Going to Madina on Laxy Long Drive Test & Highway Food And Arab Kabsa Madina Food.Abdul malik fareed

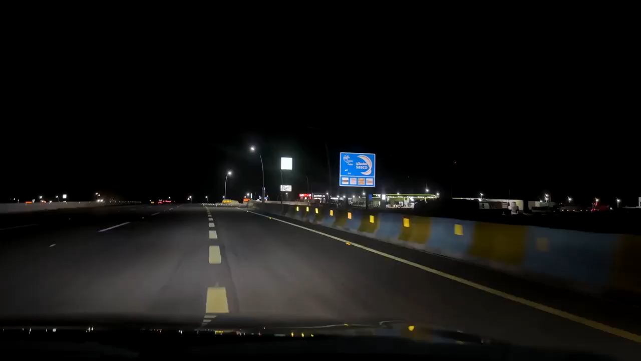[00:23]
अब थोड़ी देर में रुकने वाले हैं, इशा की नमाज हो गई है, थोड़ी देर में रुकने वाले हैं और कुछ खाने वाले हैं, भूख लगी हुई है। ये भाई आ गए हम लोग हमारे फेवरेट फ्यूल स्टेशन पे क्योंकि यहाँ पे खाना अच्छा मिलता है।
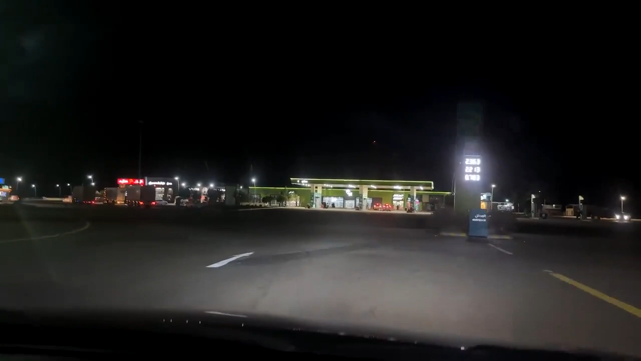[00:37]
अभी से हम लोगों ने डिसाइड कर लिया है कि कुदू खाएंगे।